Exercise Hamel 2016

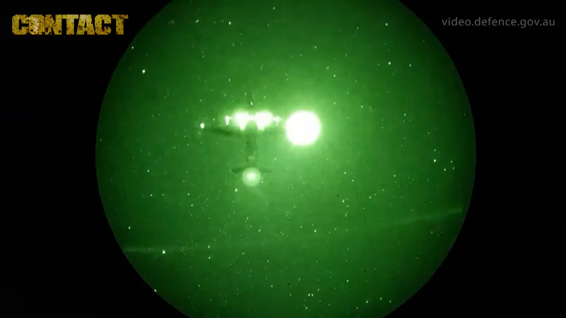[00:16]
Exerciser Hamill kicked off last night with the assertion of the 2nd Commando Regiment Parachute
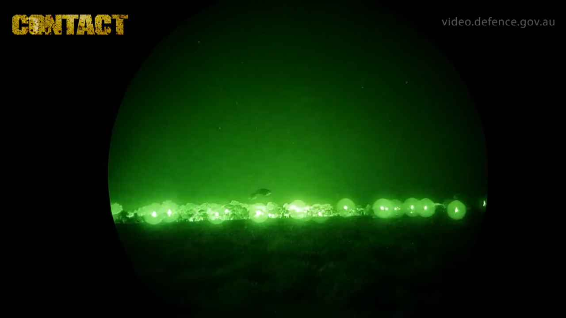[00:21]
jumping into Waila Airfield to seize the airfield.
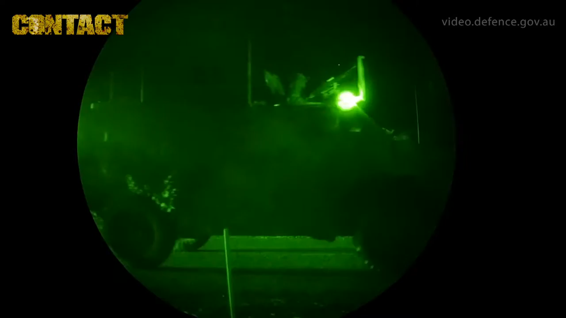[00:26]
That allowed the Ready Battle Group to insert via ground tactical means as